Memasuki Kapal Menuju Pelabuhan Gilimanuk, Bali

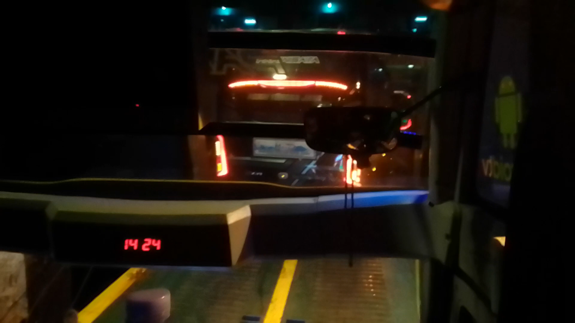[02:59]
Kemudian nanti setelah mendekati pelabuhan ini baru, kurang lebih sampai sini kita sadar.
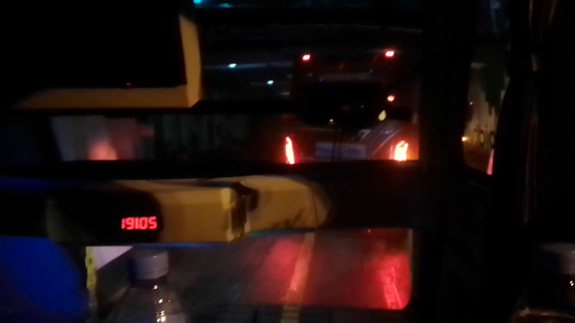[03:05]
Nanti kita informasikan untuk teman-teman kembali menyeberang di sini. Nanti untuk tangga naiknya ada di sini dan kanan belakang ini, kemudian nanti di depan juga.